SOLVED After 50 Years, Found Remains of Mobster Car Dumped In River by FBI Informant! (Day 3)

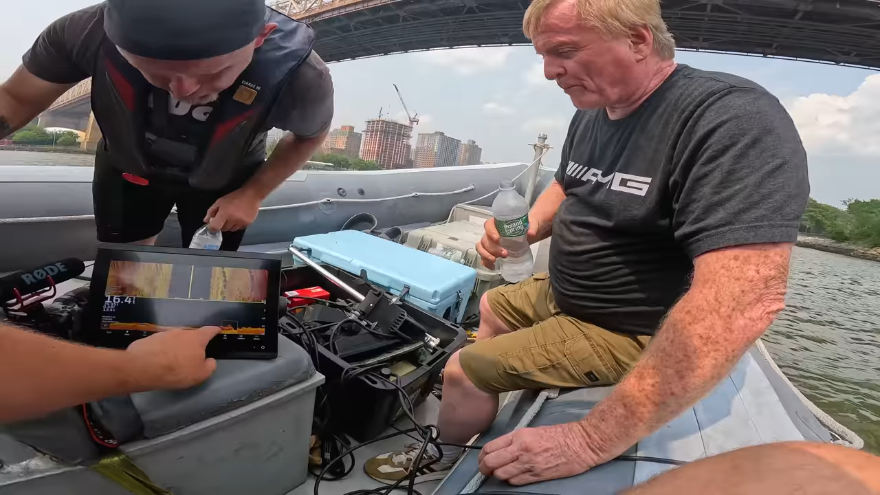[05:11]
which is the location of interest where the day before we ran sonar and believed to have found the remains of the car we've been looking for.
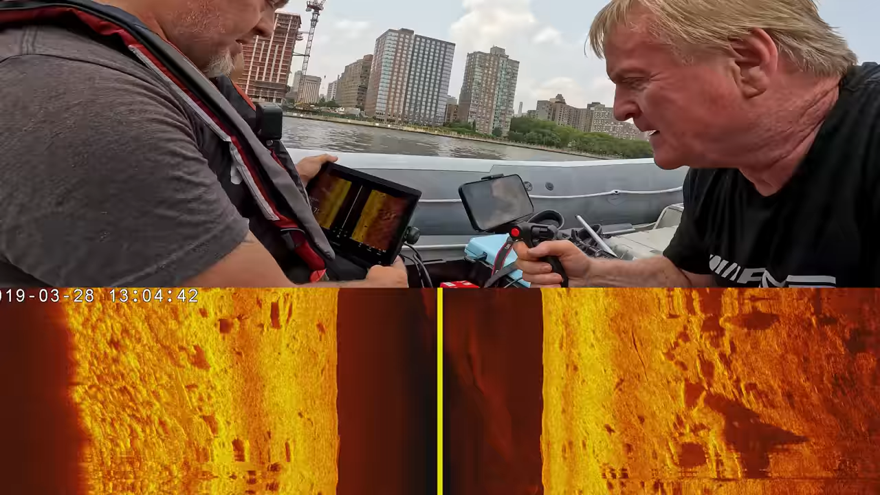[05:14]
I would say that might be a vehicle, yeah. And that might too. Well, this car definitely landed on all four wheels.
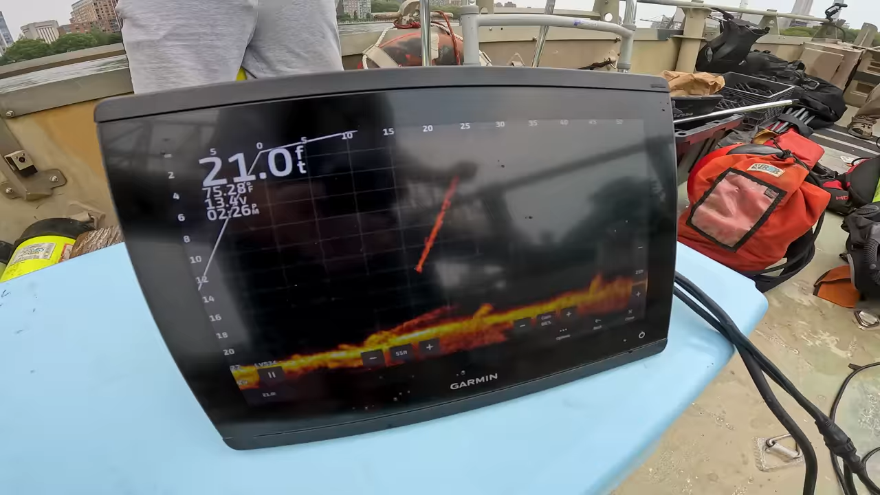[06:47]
On screen: depth 21.0 ft
You can see the rocks going by. Got some like ghost lines.
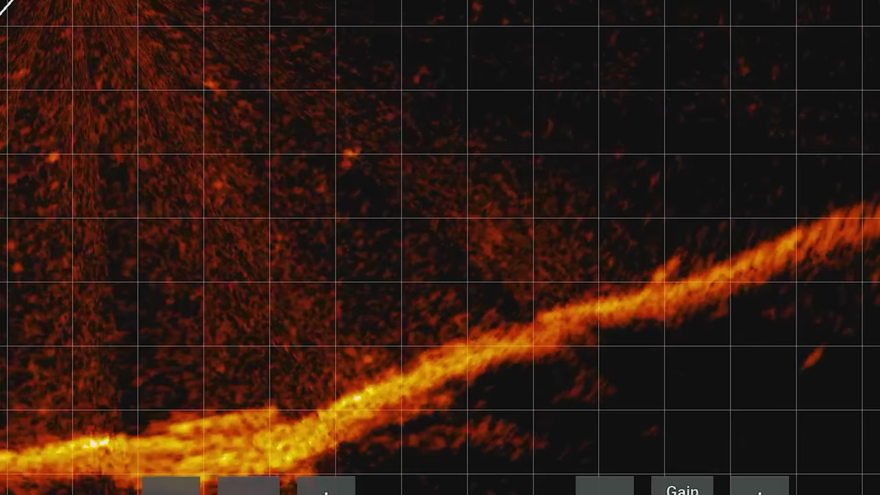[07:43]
Yeah. What is that? Right there. It could be anything really, but like that's kind of. Is that what we saw yesterday? It could be boulders too. It's very rocky here, so we could be picking up lots of boulders.
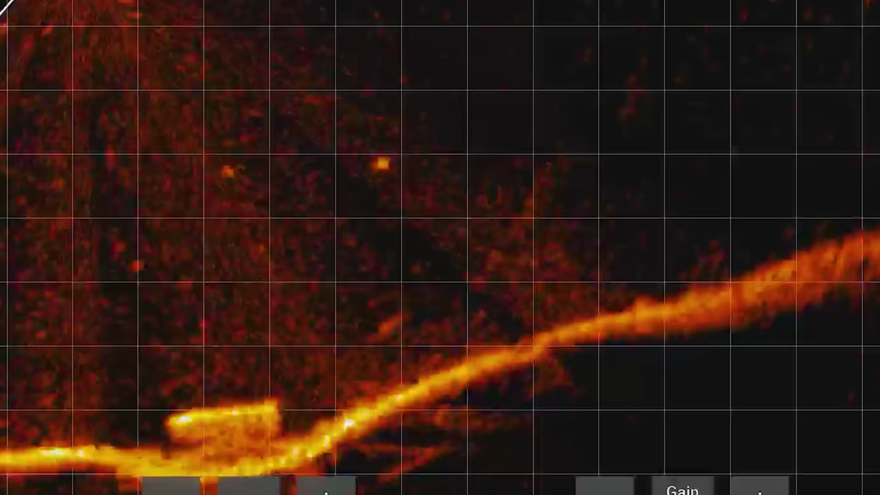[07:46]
But that would be a big boulder. Oh, we're too far.